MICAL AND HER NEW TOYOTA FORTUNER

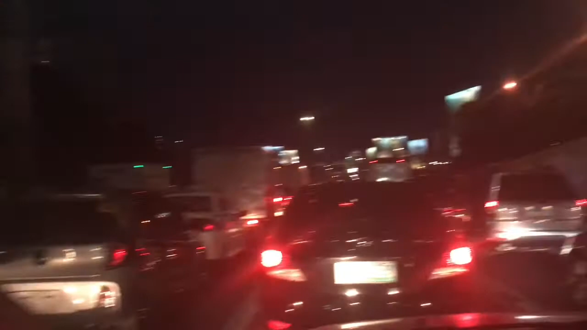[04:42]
and we'll be spending another hour or so stuck in here. Oh, okay, we're moving now. And everybody's trying to find their place. Swerving left and right. If that is the same mentality of
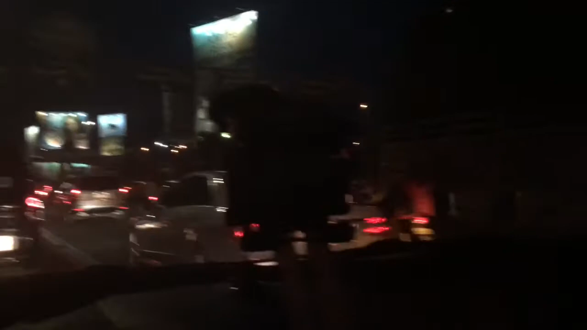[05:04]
all the drivers here up to there, then this is the result of very slow traffic.